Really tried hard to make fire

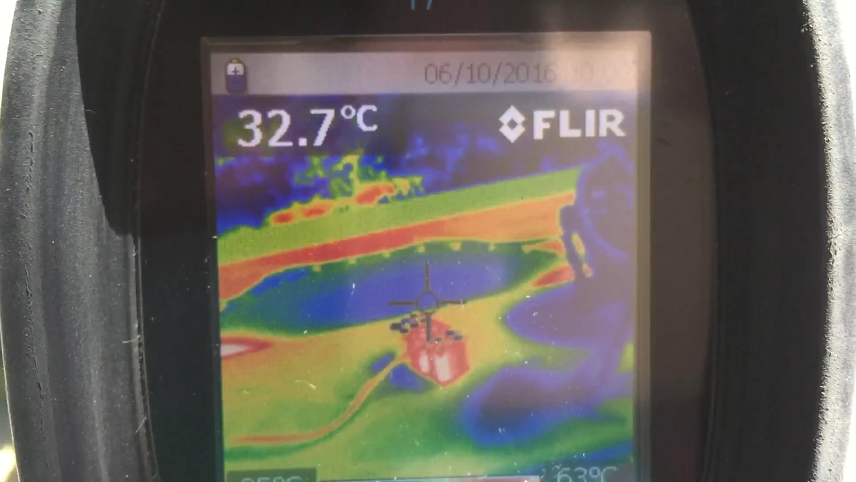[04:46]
On screen: spot 32.7°C
we go starting to warm up see if I can get the crosshairs on that 50 degrees
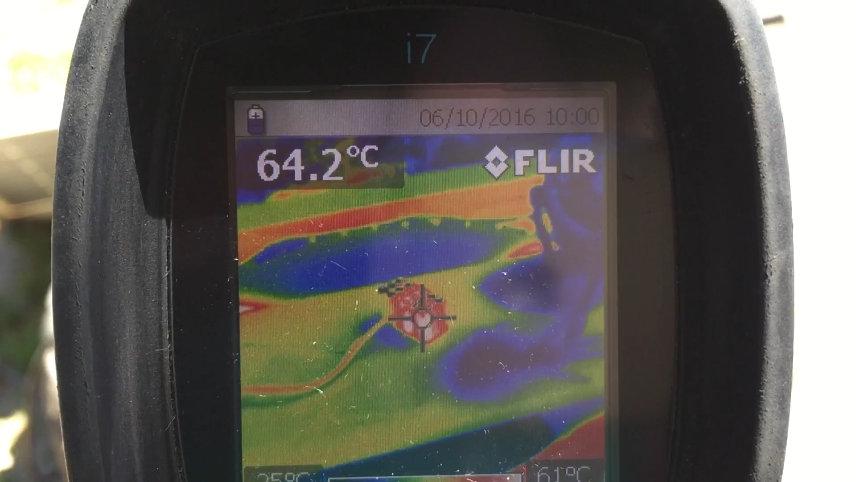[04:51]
On screen: spot 64.2°C
the battery's starting to warm up after two hours it's a bit hard with all the sun out here she's pretty warm
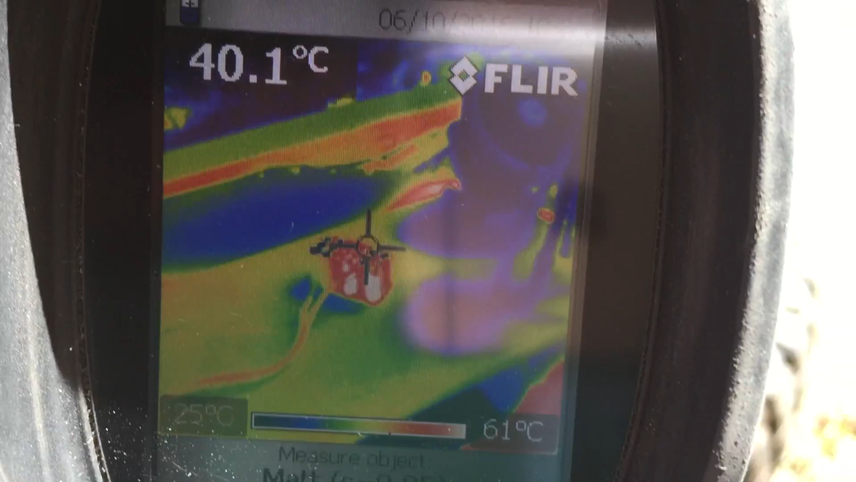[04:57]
On screen: spot 40.1°C, scale top 61°C, scale bottom 25°C
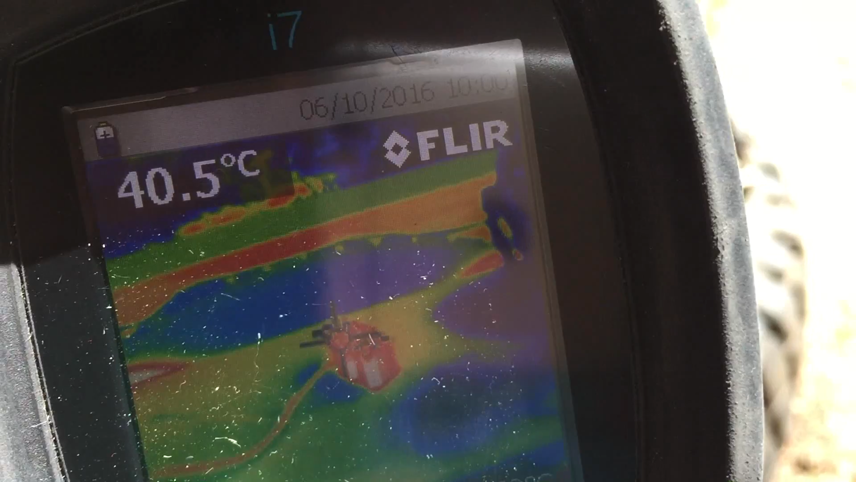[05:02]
On screen: spot 40.5°C
she's starting to warm up nicely certainly a lot quicker than I thought she would have warmed up
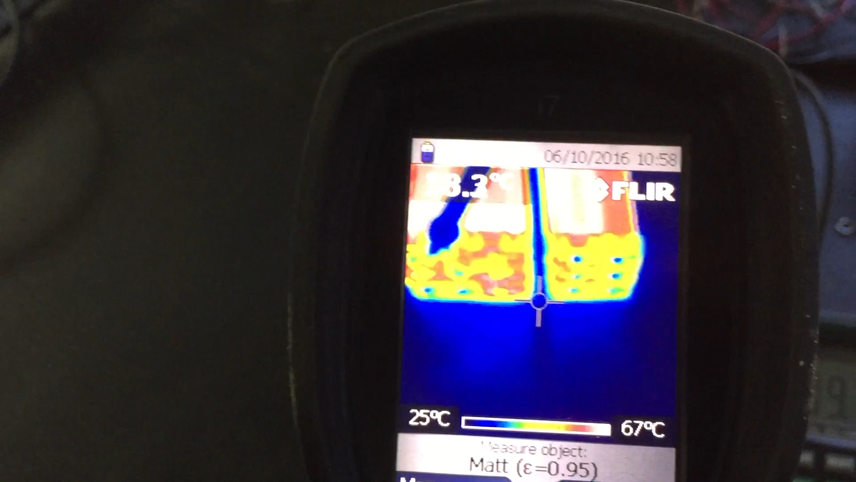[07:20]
On screen: scale top 67°C, scale bottom 25°C
sitting here now we are at least 10 to 12 minutes after I pulled it out
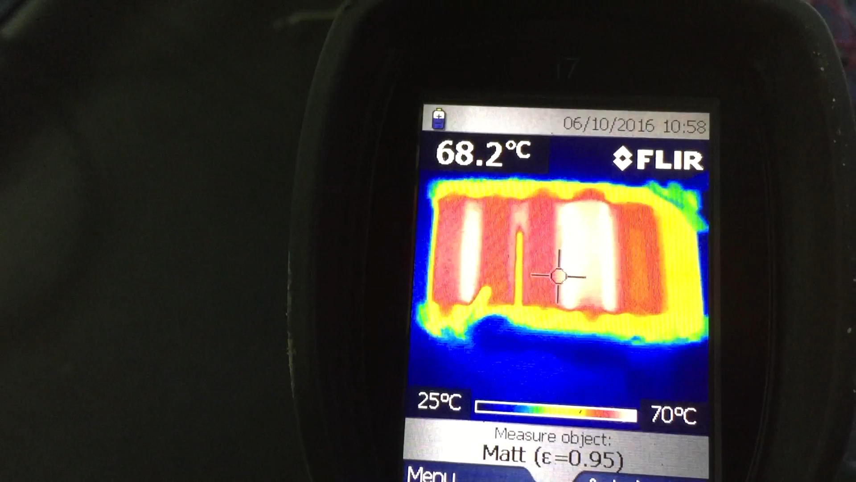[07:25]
On screen: spot 68.2°C, scale top 70°C, scale bottom 25°C
you can see one cell just there and the cross hatches is just smoking hot
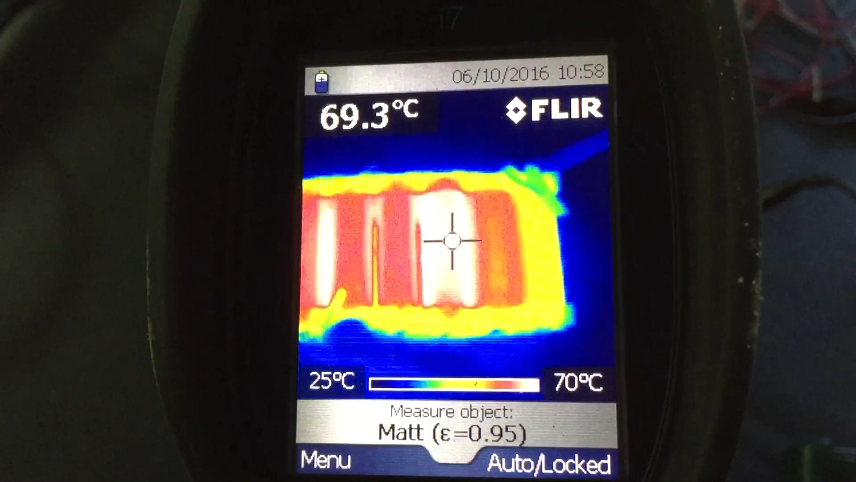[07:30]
On screen: spot 69.3°C, scale top 70°C, scale bottom 25°C
and let's turn this over we've got voltage of 9 volts so get rid of that
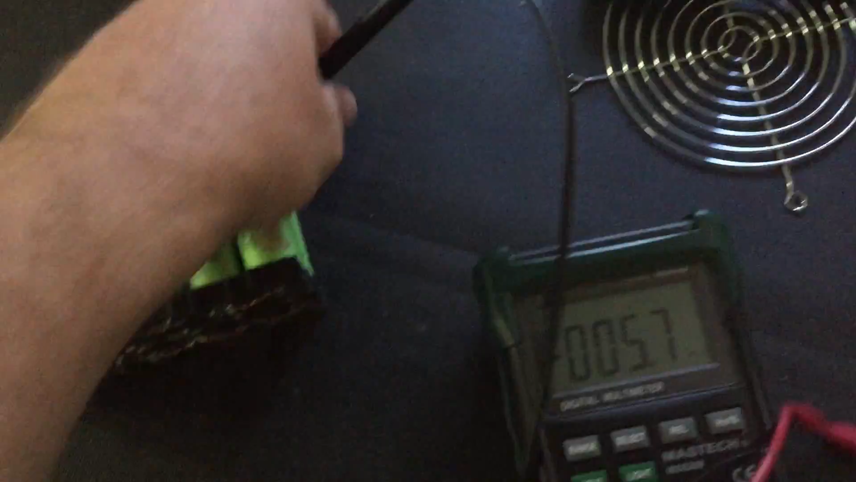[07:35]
turn this over to the other side obviously you can't see the cells inside but
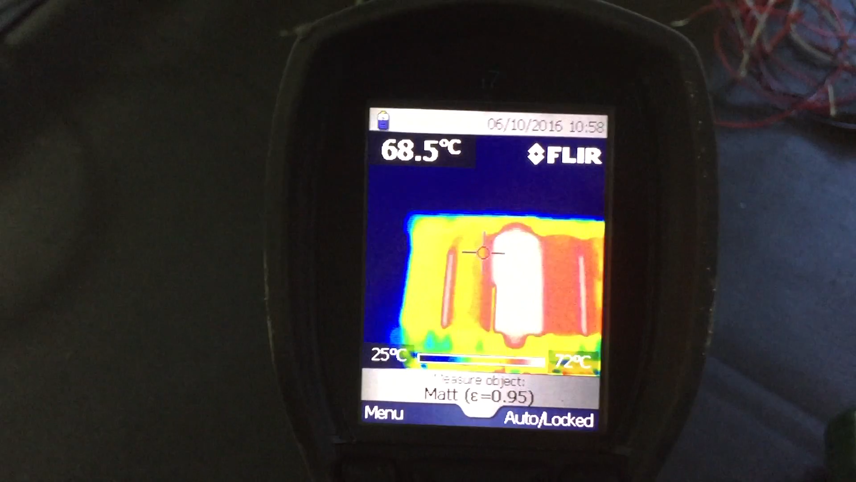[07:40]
On screen: spot 68.5°C, scale bottom 25°C
then we got one that's just ripping hot on that side as well
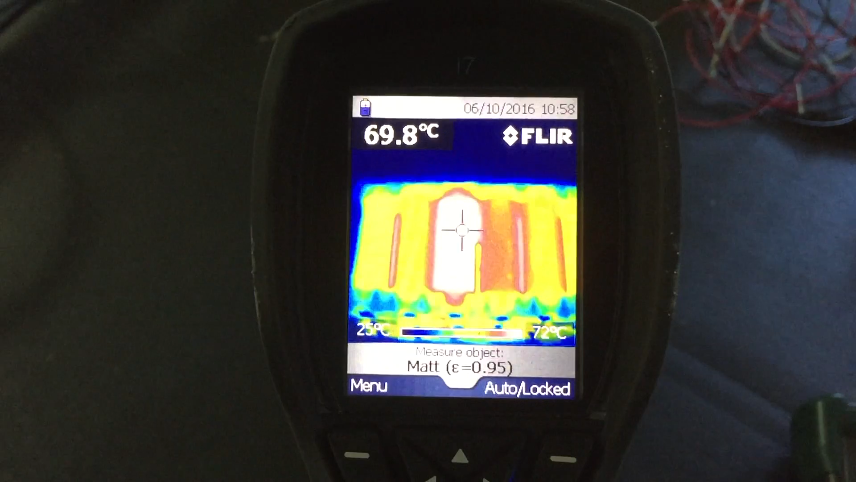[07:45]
On screen: spot 69.8°C
so that's the cross hatches saying it's 70 go down to there it's 53 so
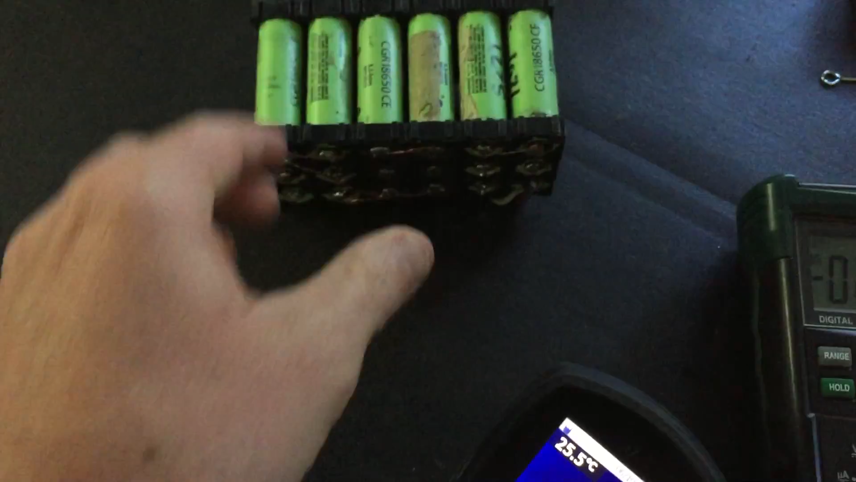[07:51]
geez that's hot spin that round you can see those ones in the center there are way hotter
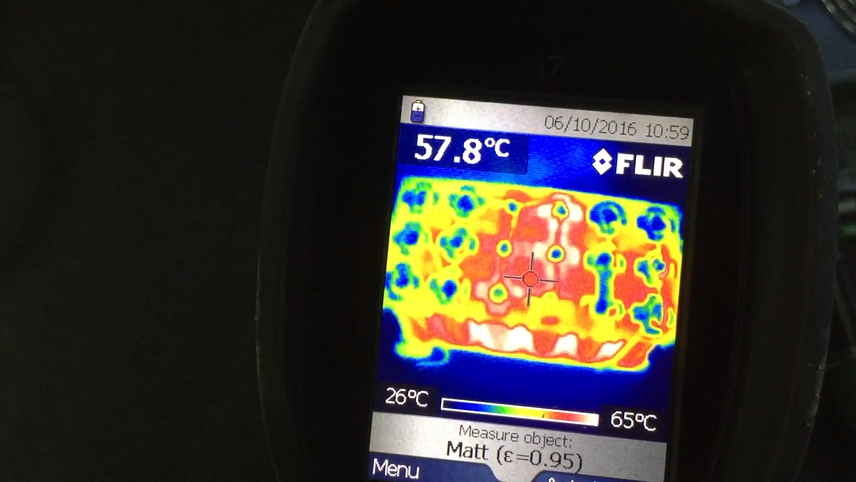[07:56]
On screen: spot 57.8°C, scale top 65°C, scale bottom 26°C
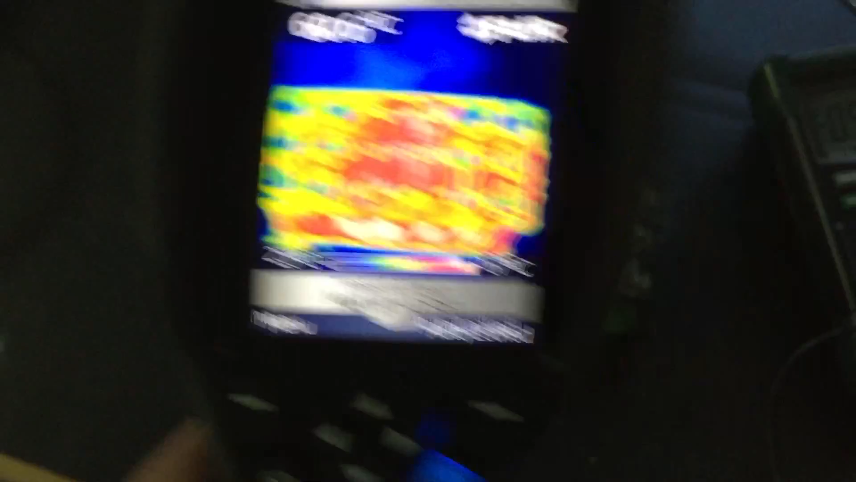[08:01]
that center group they're all really hot spin it over the other way
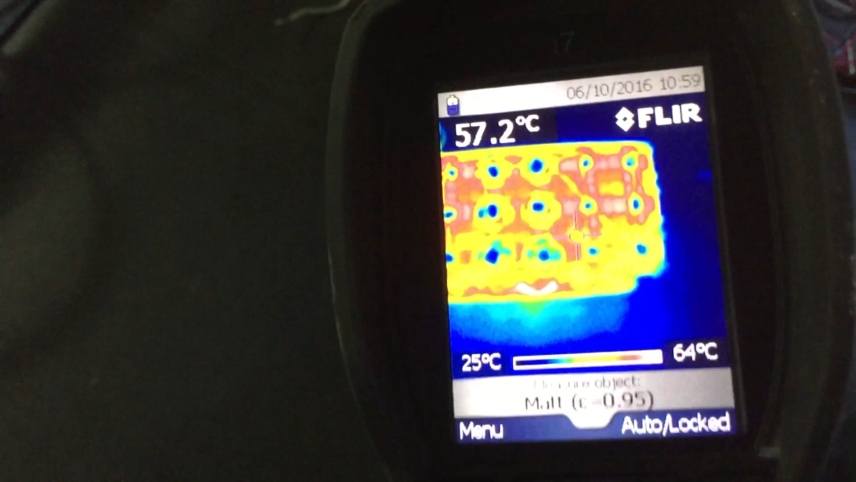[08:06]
On screen: spot 57.2°C, scale top 64°C, scale bottom 25°C
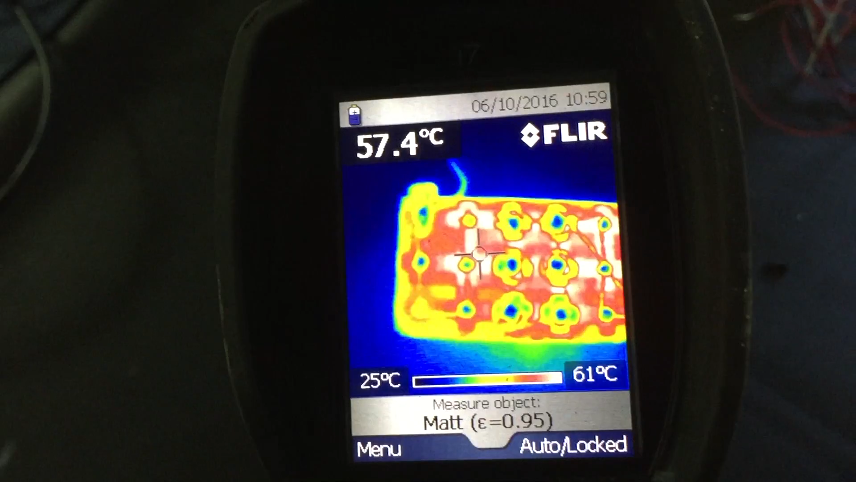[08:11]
On screen: spot 57.4°C, scale top 61°C, scale bottom 25°C
it seems to be hotter towards the outside I wonder if it's got something to do with the positive sides hotter